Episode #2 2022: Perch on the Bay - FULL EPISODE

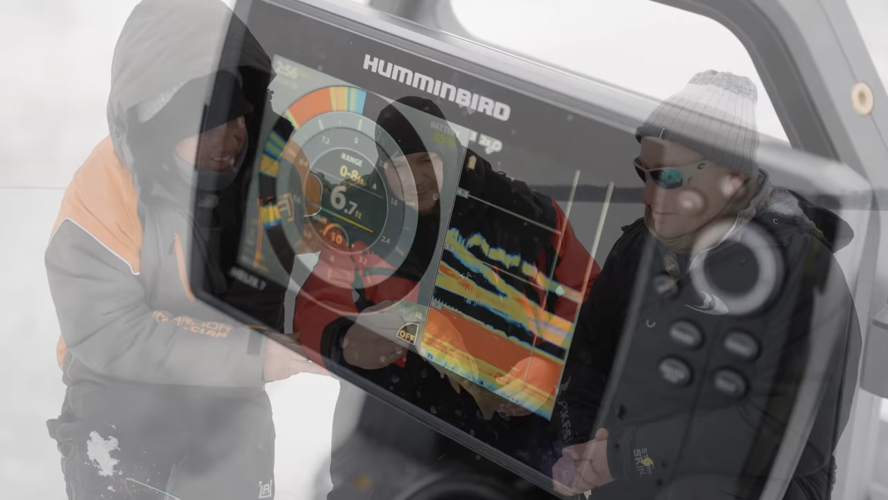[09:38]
Ooh, see him on the screen? Oh, yeah. There he is. That is so cool. Oh, there we go. Not bad. No, that's not a bad fish at all.
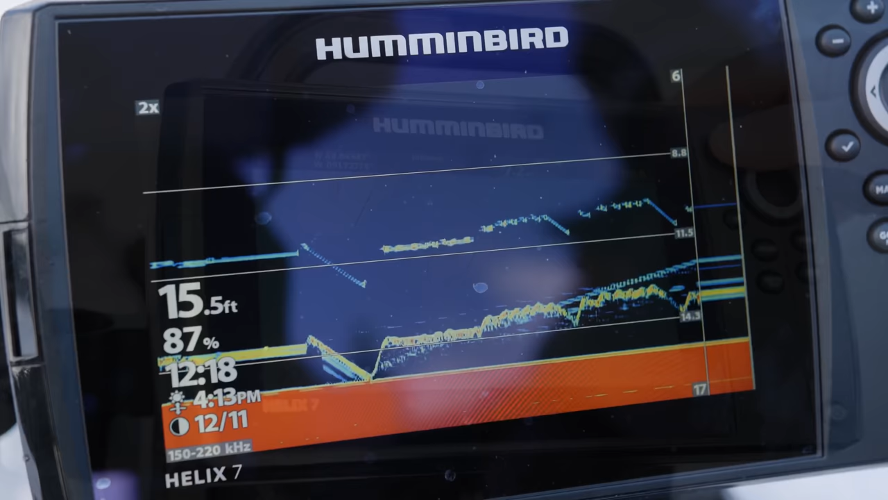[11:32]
On screen: depth 15.5 ft
Again, you got 2D. You got flasher mode and the GPS, and then you got your split screens.
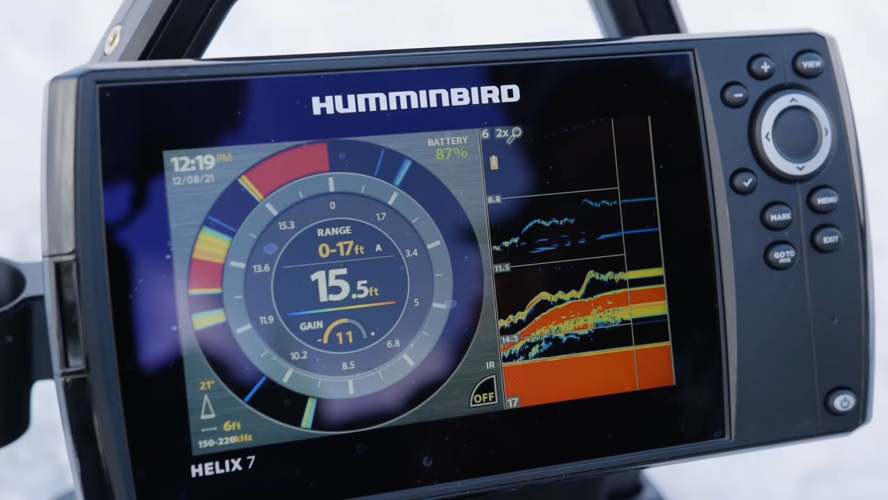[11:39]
On screen: depth 15.5 ft
Everything in one unit. All in one package.
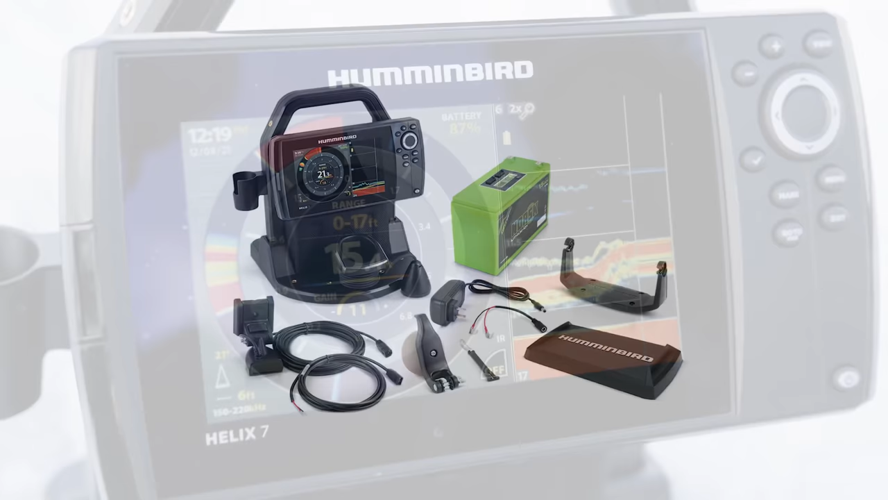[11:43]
And also, folks, you can buy the Helix 7 all-season unit, which you can use for the ice,